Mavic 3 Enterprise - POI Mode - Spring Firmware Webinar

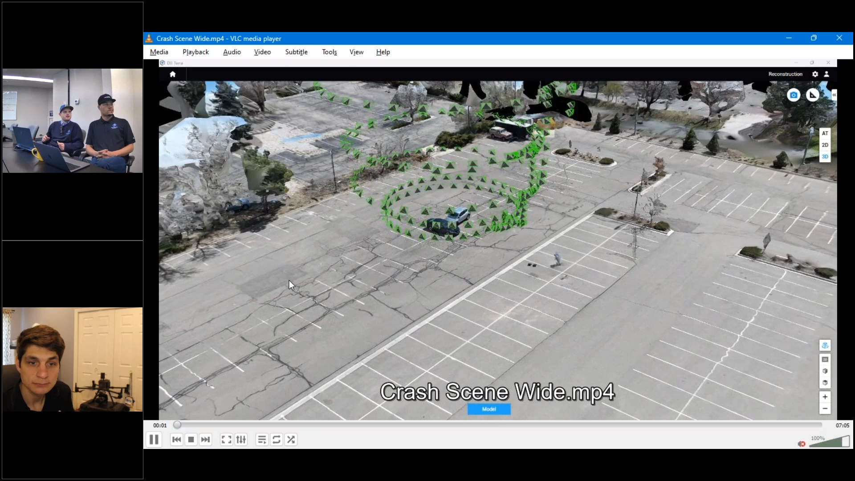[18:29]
So, here was the, we ran this through Terra. That's showing the capture points from the point of interest mission.
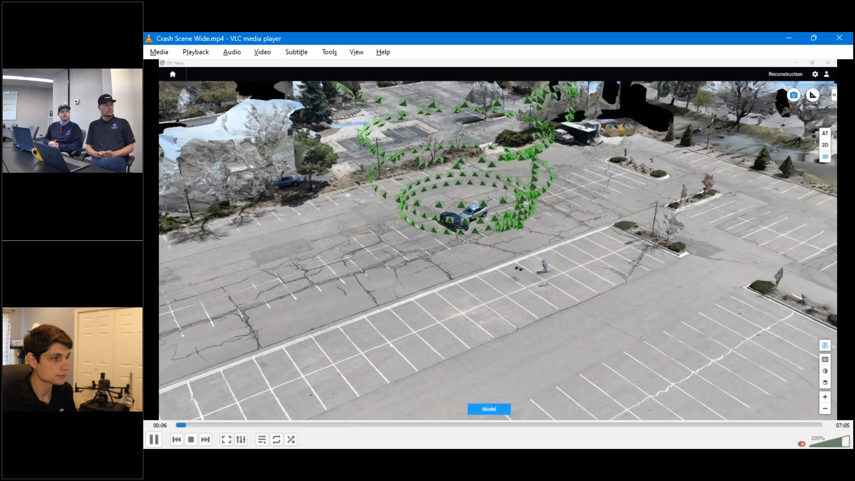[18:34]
And just kind of showing you how we were changing altitudes.
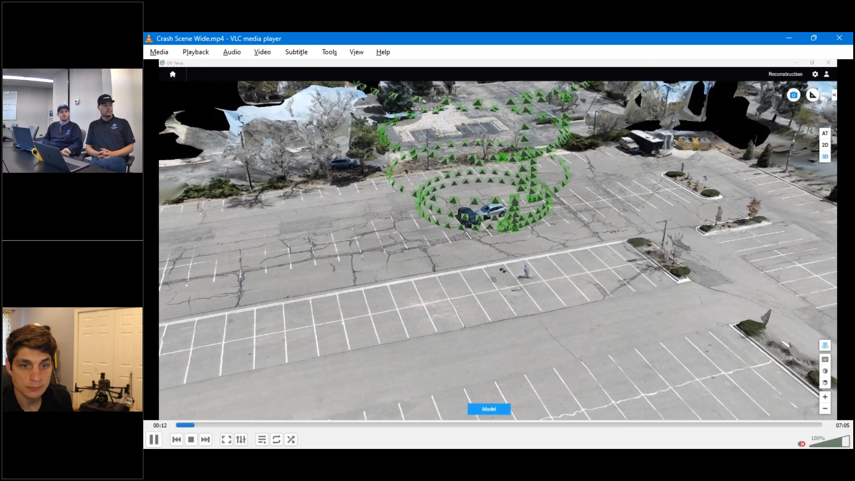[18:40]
You can kind of see the camera angle highlighted within each icon there.
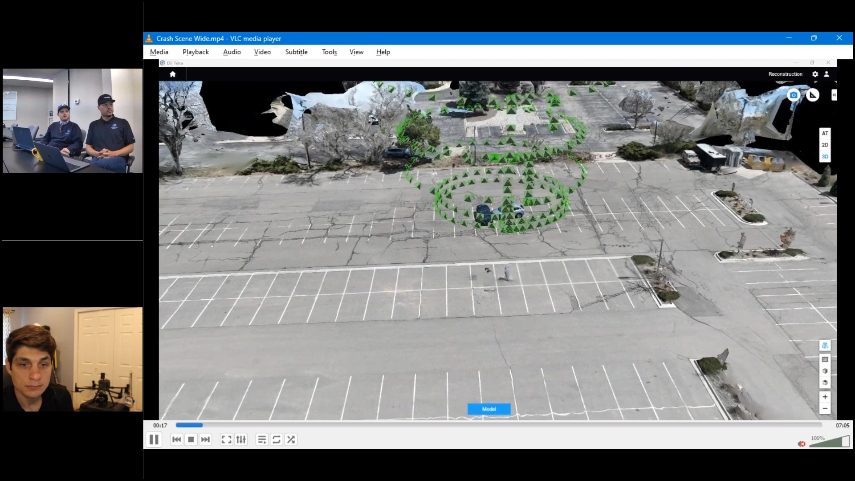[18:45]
But this just kind of shows you how easy it is to change altitudes, to change position while maintaining the orbit the entire time. And so, with that being kind of the wide one,
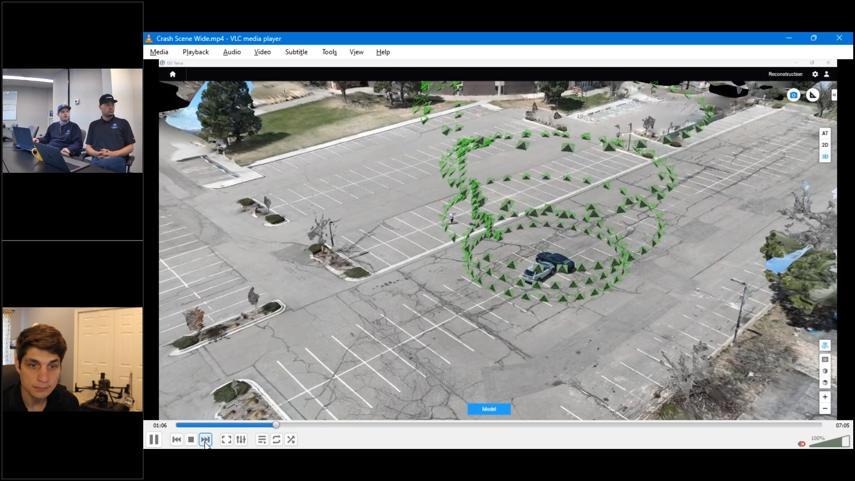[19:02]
we also have a close-up shot here, which you can kind of see the detail that it's able to get.
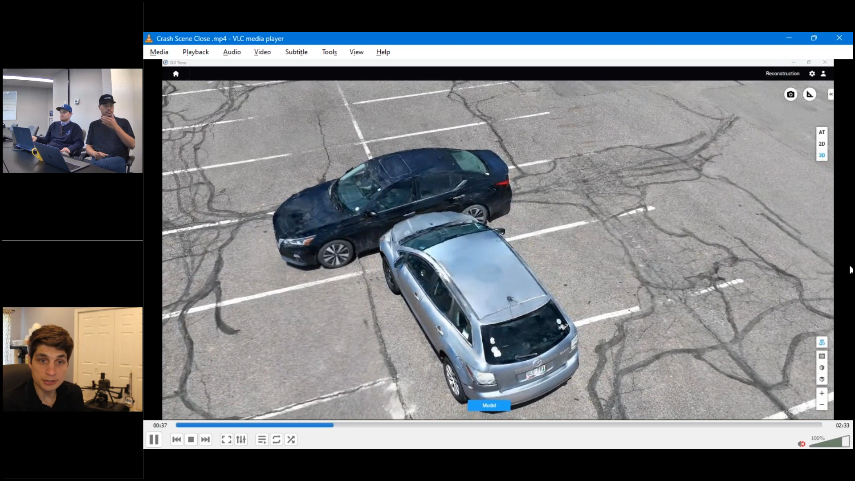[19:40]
And so, oftentimes with public safety, you need to be able to capture that site very quickly. And so, being able to do an orbit rather than doing a full-on mapping mission can be very beneficial.
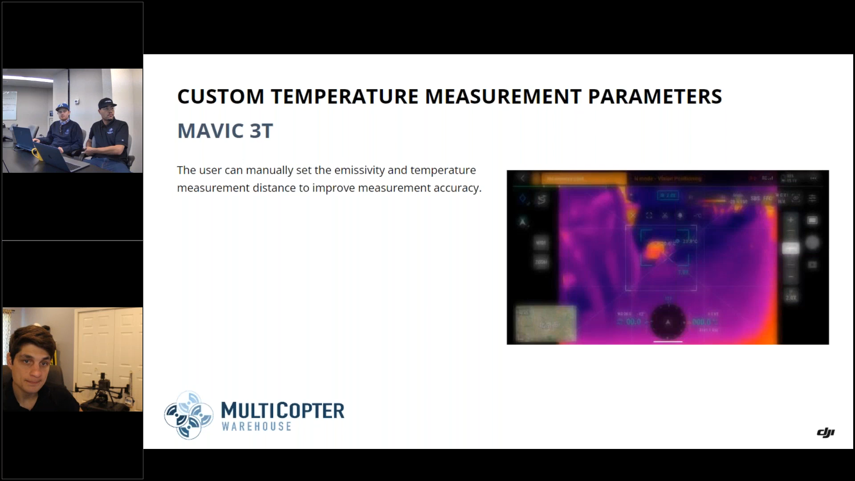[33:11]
But, yes. Now, it makes it very simple, especially for search and rescue, or if you need to see if something's running above a certain temperature, to be able to quickly see that. Now, we do have some questions here.